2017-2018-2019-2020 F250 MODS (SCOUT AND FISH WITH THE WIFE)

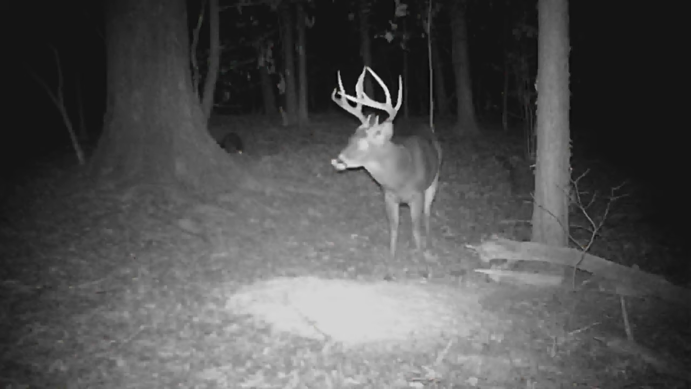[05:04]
All right, this is the first year I had him. This is the first year. This is the starting of the second year, and I don't know what's up with these pictures, but, I mean, I don't know what the computer did, but you can tell he's gotten quite a bit bigger.